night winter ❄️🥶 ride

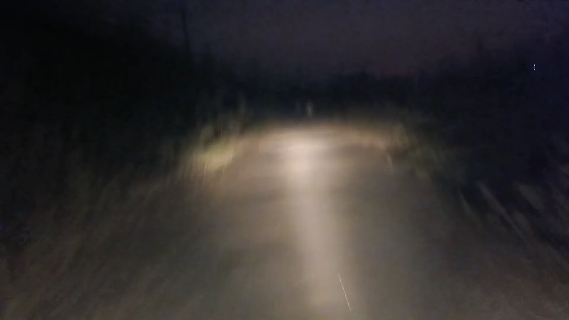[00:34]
आपको भाई साब नाइट्राइड पास बहुत खतरना के भाई यह देखो यह लोग यार के से रहते होंगे भाई